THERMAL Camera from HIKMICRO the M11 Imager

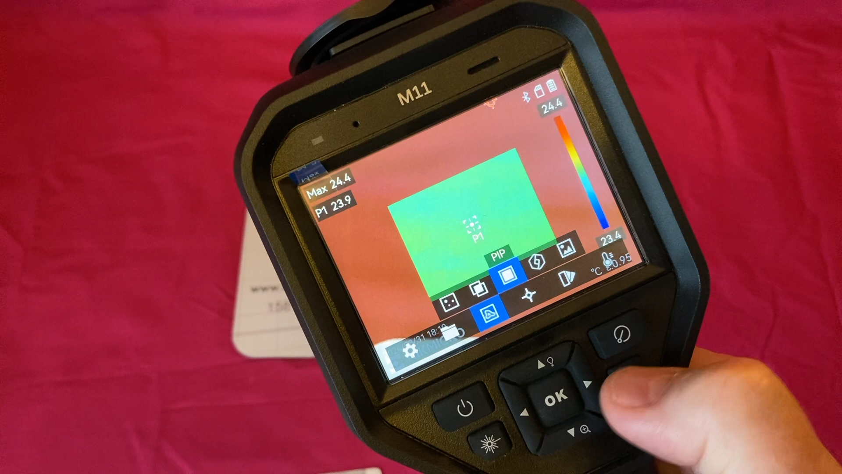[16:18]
On screen: max 24.4°C, scale top 24.4°C, scale bottom 23.4°C
Picture in picture again. And pallets.
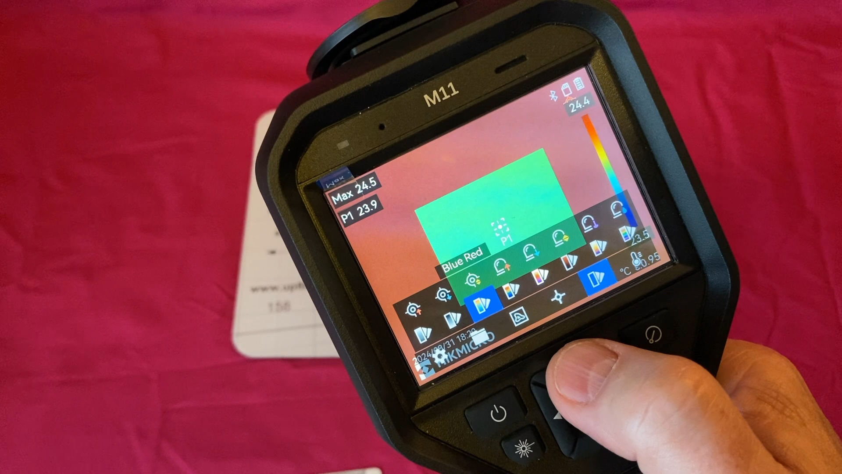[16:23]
On screen: spot 23.9°C, max 24.5°C
Oh, I'll go back to rainbow. There you go.